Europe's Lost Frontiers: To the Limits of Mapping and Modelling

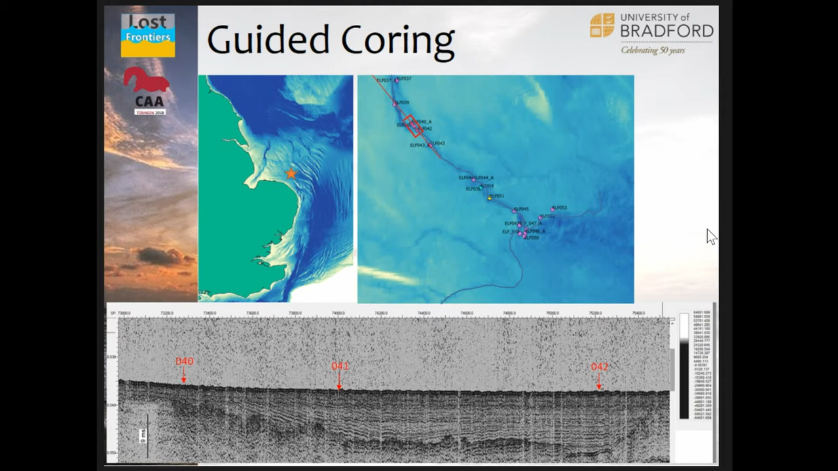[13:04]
that next month we're actually sending out a further survey to go into much more detail on the coastline piece, down at the bottom there, on that paleo coastline. And when we get those cores, of course, they are taken back and put in forensic clean labs with dark lights to avoid contamination.
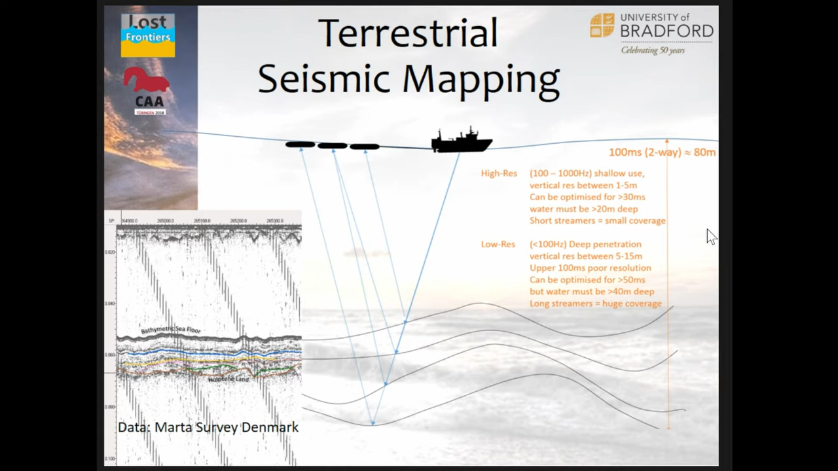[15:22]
They want the deep down pockets there. And I work with various different bin sizes, different resolutions, and different quality of data between high definition and very, very low definition from the 1960s. But it can be done, and it works really quite well.
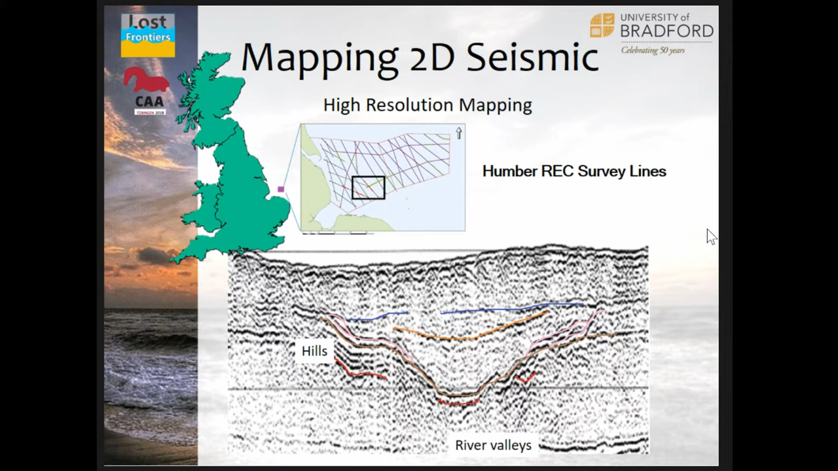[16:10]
maybe tidal period or so. But, yeah, up the sides, though, it doesn't come in from one side, it doesn't come in from the other side, it's actually built up on both, which is very interesting to us. So what do we do with that? Well, we've got to take that 2D data and we've got to turn it into 2.5 data, that's what we like to call it.
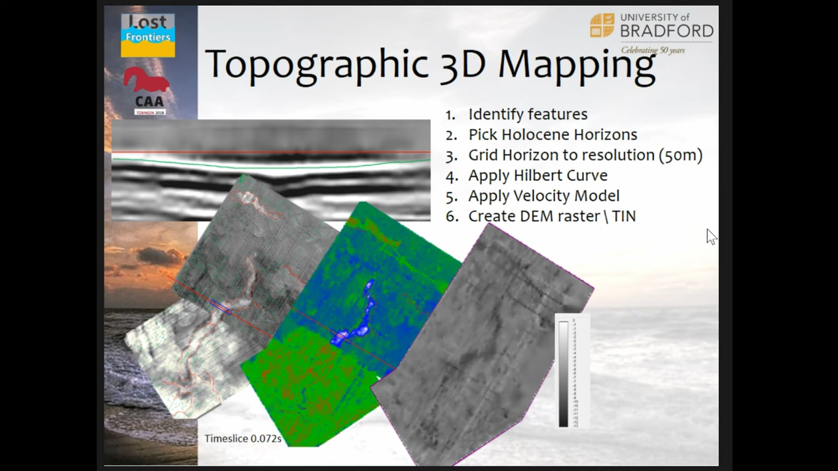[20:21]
And then again, you grid it, you hill the curve if you need to, but the grids are pretty good, so you shouldn't need much interpolation there at all. And then you create your tin or den from that. We also have the possibility of using HD3D data.